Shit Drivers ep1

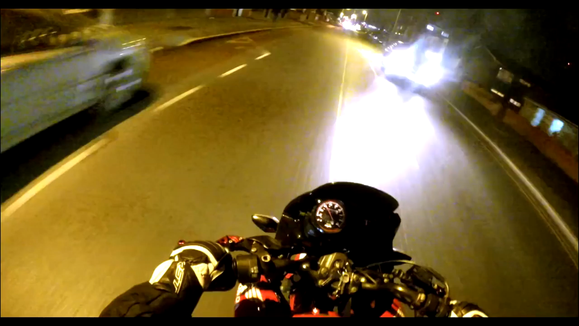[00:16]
Holy fuck! Bruh, the Rose Zipper and I just felt my back wheel just come out!
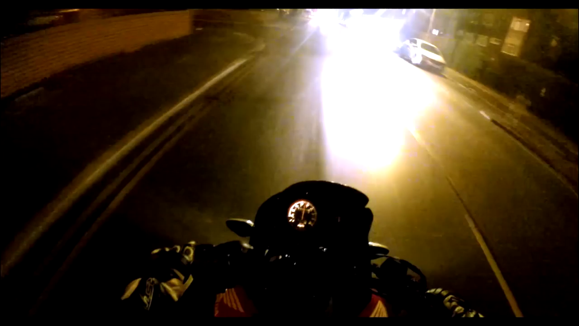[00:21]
Holy fuck! That was adrenaline cunt! I told you I caught your dick out today I need some petrol as well I need some petrol I need some petrol Holy shit, please tell me I caught that Ahhhh